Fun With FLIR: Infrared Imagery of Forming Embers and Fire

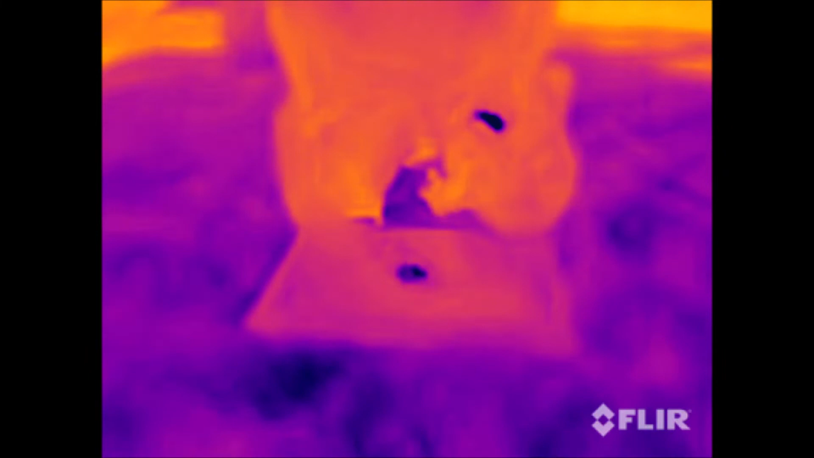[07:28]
All right, let's ignite some magnesium shavings and see what that looks like.
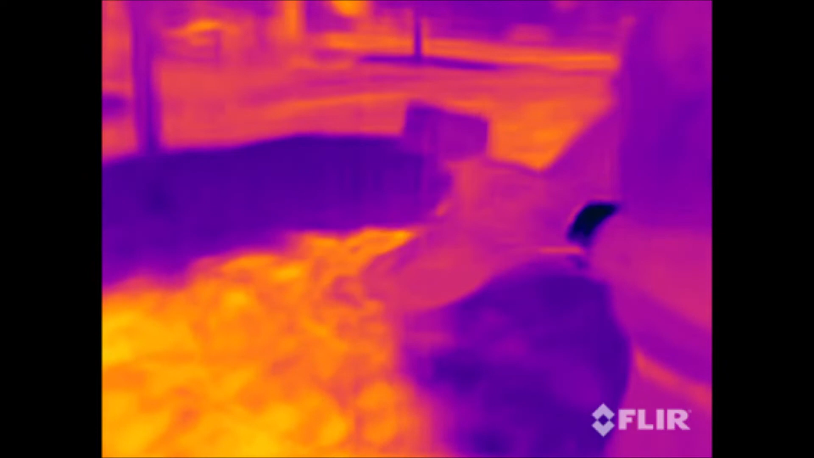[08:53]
It's just a piece of cotton denim that I've soaked in a dilute solution of potassium nitrate.
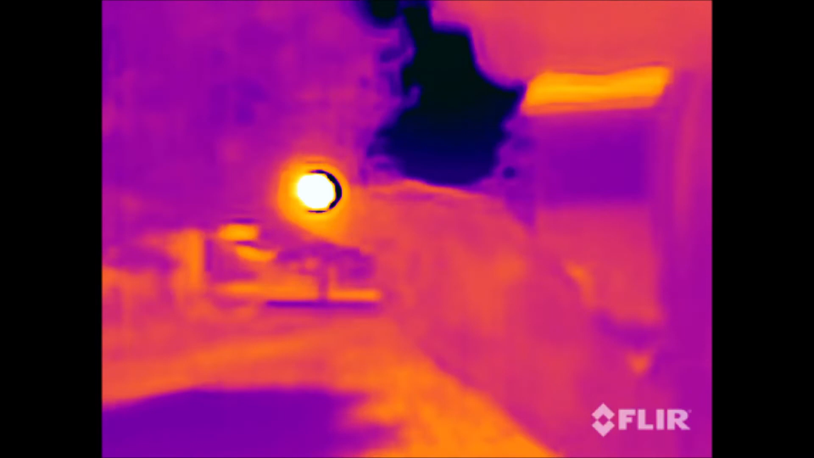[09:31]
All right, let's put it in a tinder bundle and see what we can do with it.
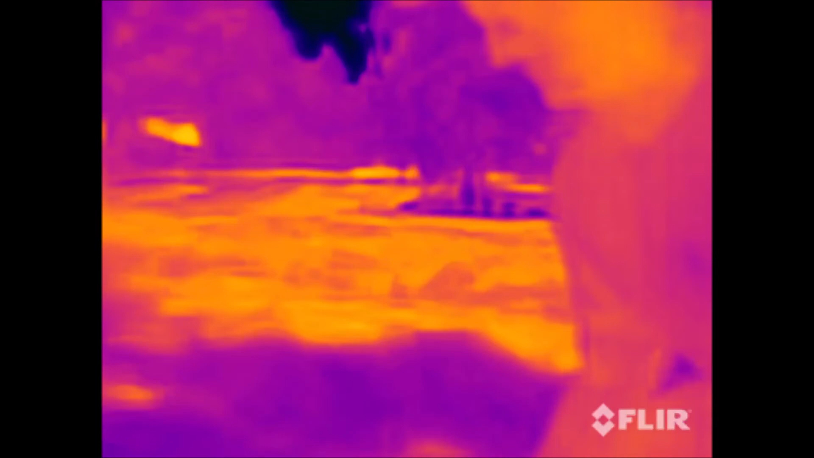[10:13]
There, it's on flame, on fire.